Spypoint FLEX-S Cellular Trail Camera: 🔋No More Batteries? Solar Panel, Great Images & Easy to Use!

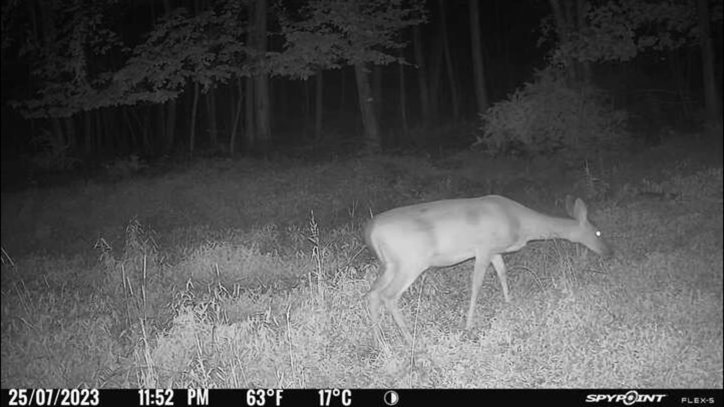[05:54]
here's the nighttime image quality and again here's the HD version here we have the side-by-side comparison with both images enlarged so you can see the difference between the regular photo and the HD photo here's the three image animated gif type preview you get in video mode